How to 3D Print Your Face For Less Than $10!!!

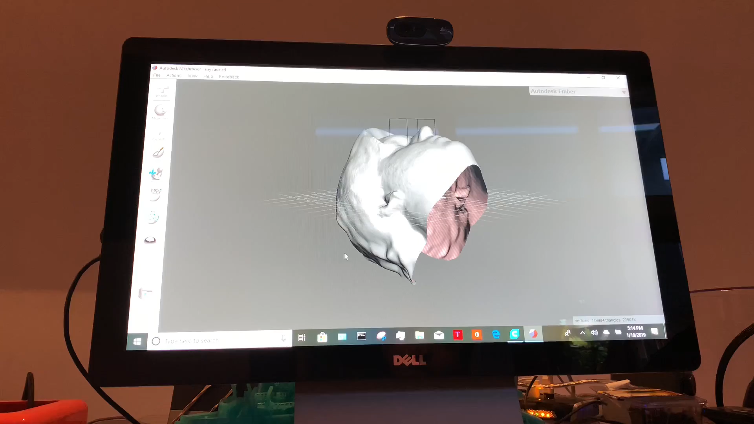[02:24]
And now you can see that it's a little bit uneven.